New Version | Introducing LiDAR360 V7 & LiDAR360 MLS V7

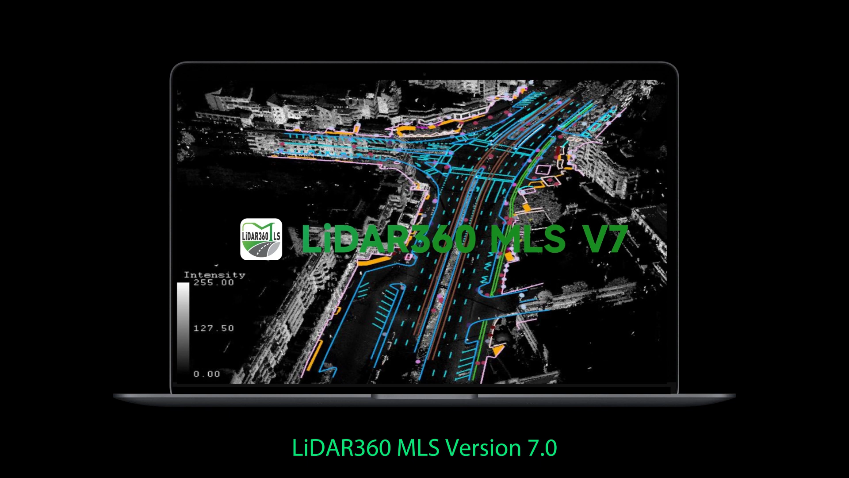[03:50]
The most intelligent point cloud feature extraction and analysis software to date.
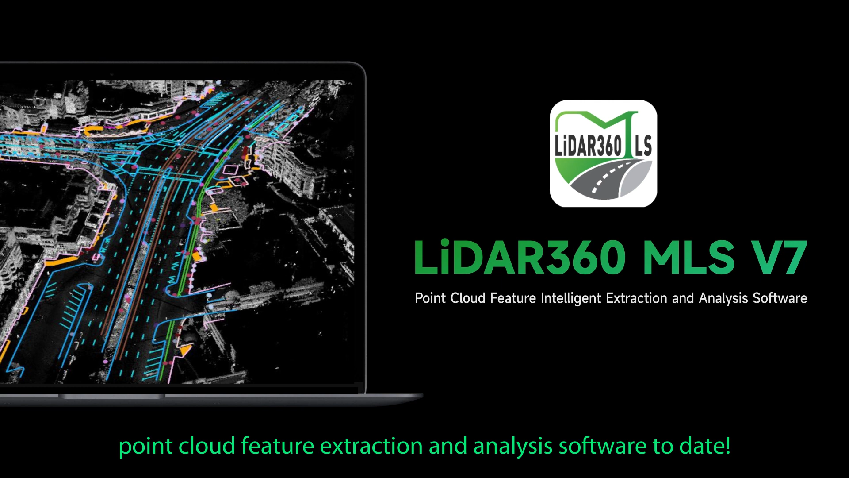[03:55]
Support for point cloud and imagery data from various mobile mapping systems.
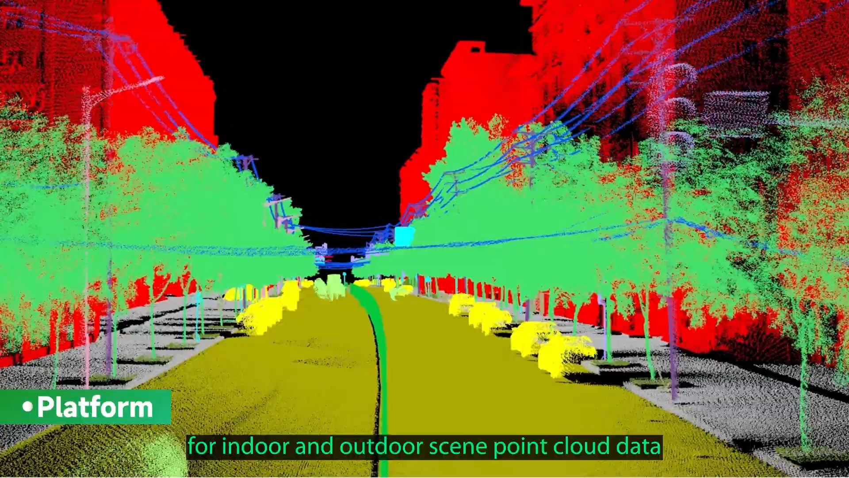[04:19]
point cloud data obtained by SLAM device.
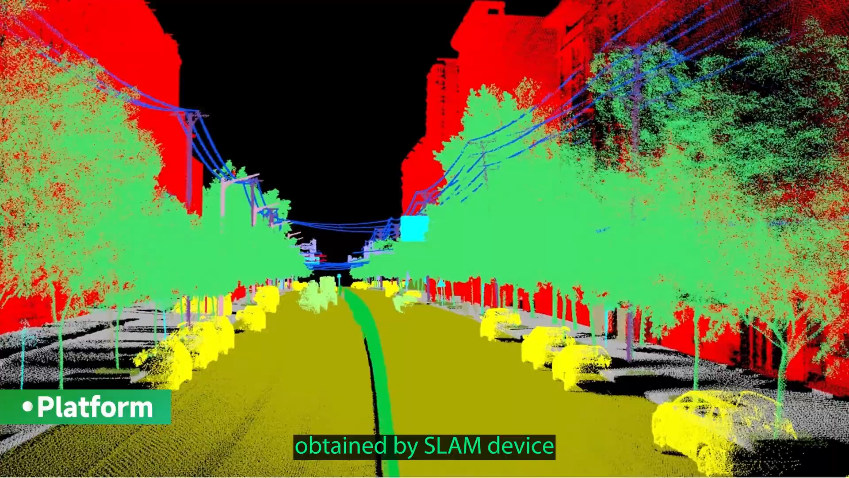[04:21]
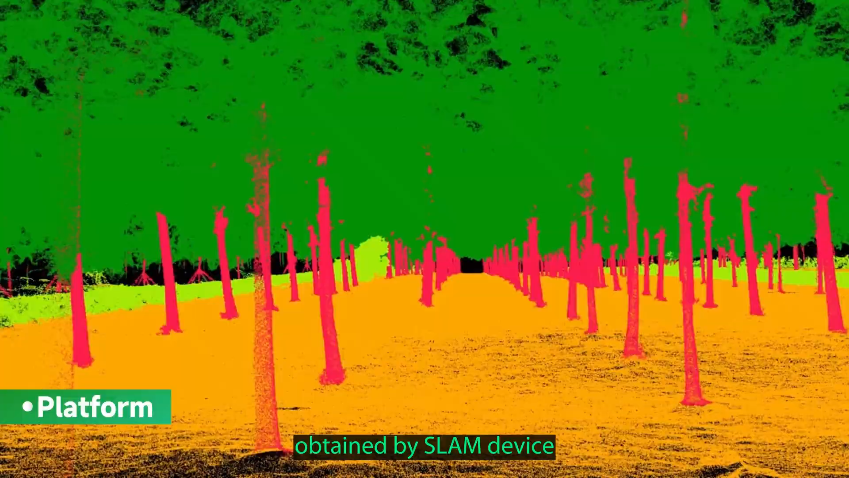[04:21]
New custom point cloud deep learning classification.
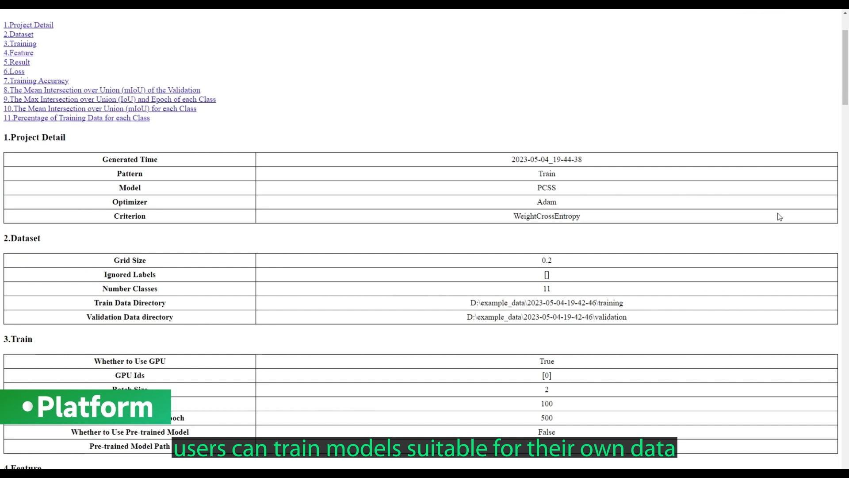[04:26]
Users can train models suitable for their own data. And also added a few sample learning model.
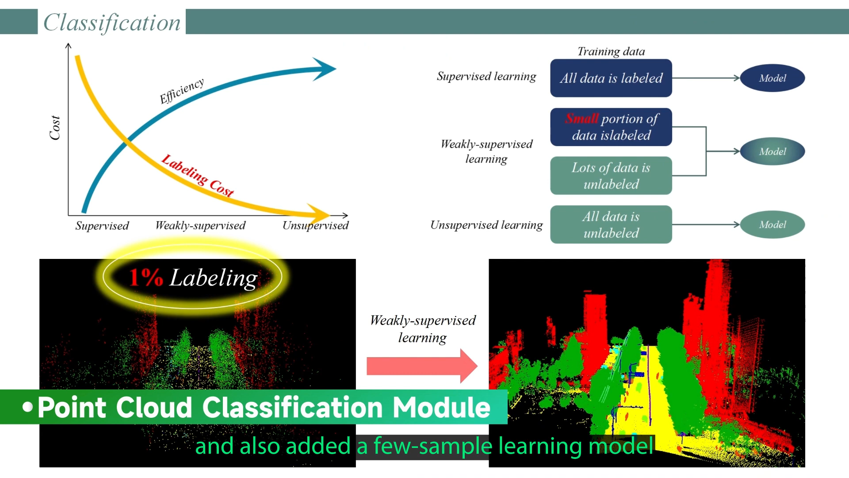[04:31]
One click automatic extraction of road surface and facility features.
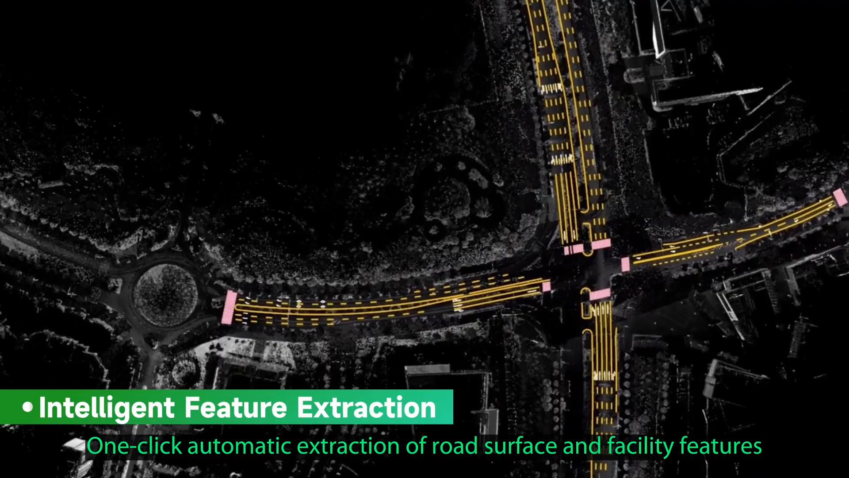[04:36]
Accurately depict digital traffic twin maps.
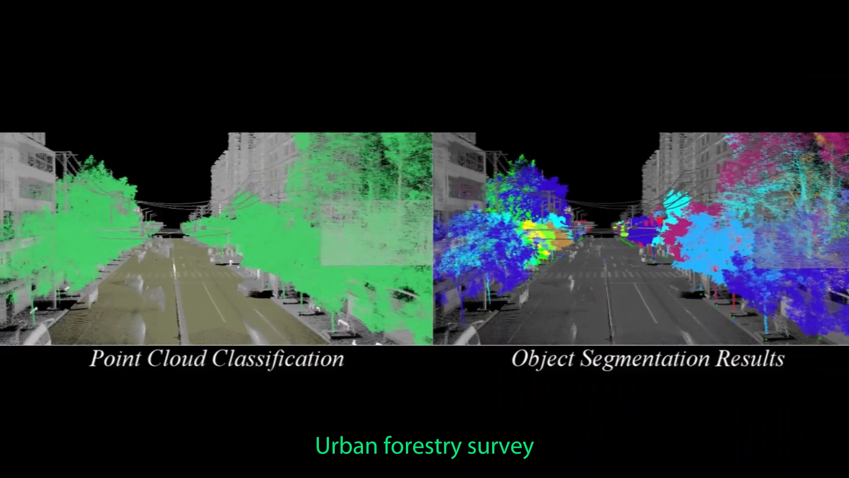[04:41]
Urban forestry survey enables fine grain management of each tree.
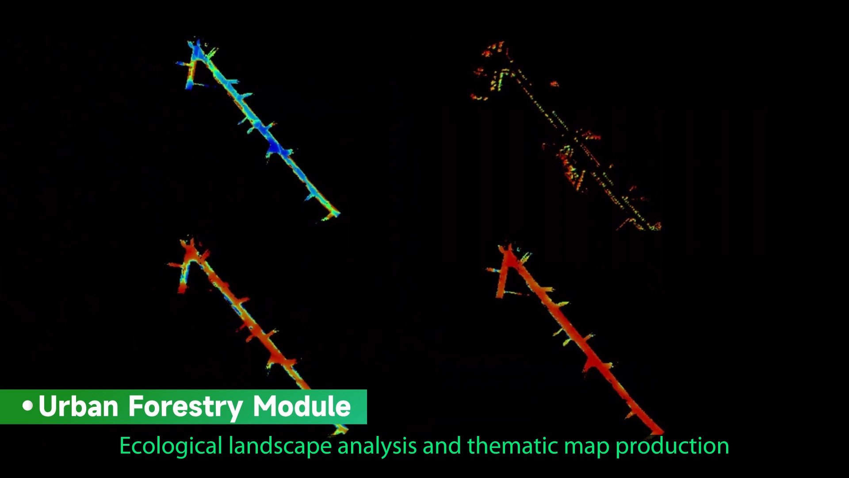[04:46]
Ecological landscape analysis and thematic map production provide scientific assessment of urban space quality.
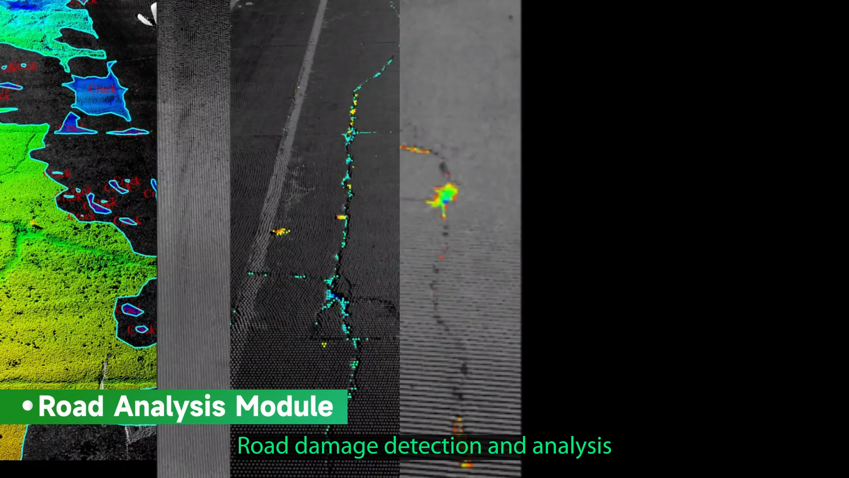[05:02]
Road damage detection and analysis accurately quantifying road defects.
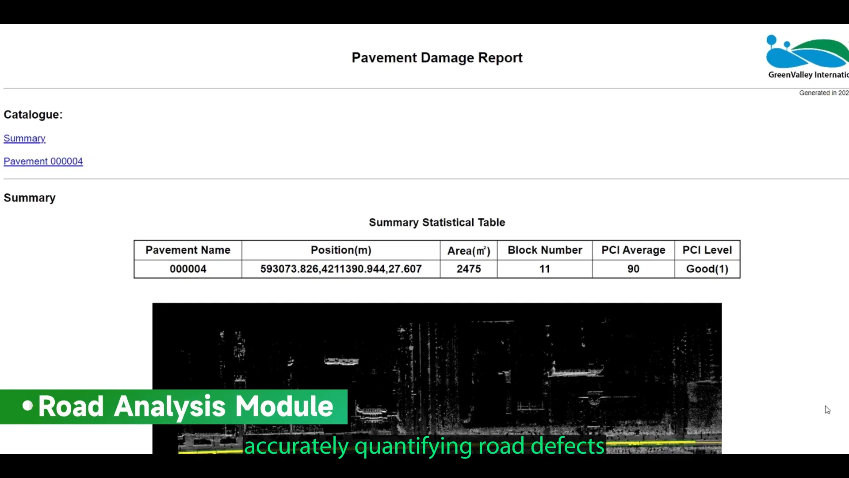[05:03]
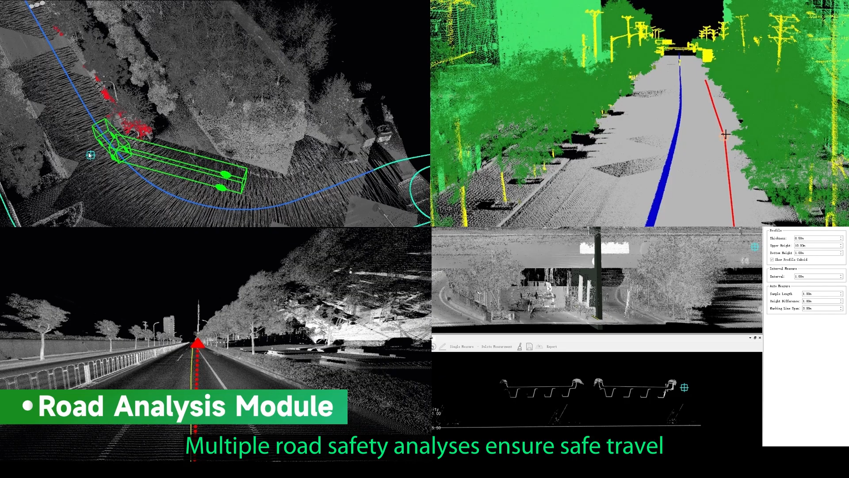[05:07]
Multiple road safety analyses ensure safe travel.
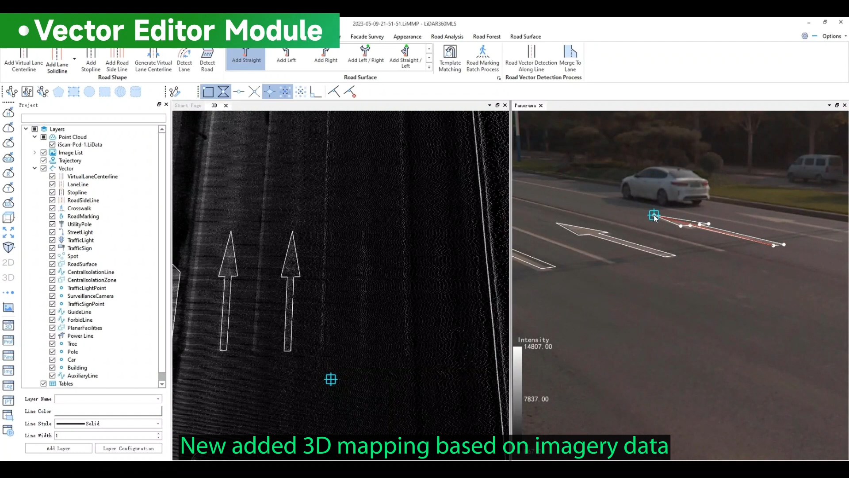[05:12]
New added 3D mapping based on imagery data greatly enhances data recognition.